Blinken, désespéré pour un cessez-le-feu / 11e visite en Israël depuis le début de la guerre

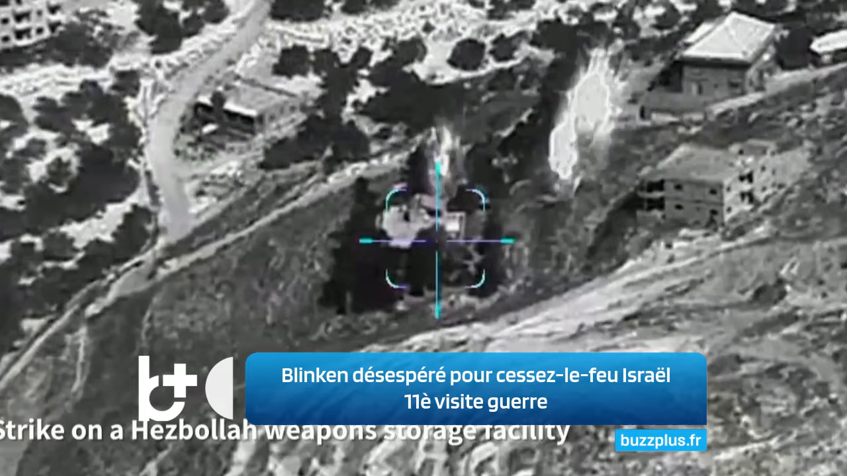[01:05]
De plus, Israël mène une série d'attaques à travers le Liban, ciblant le Hezbollah.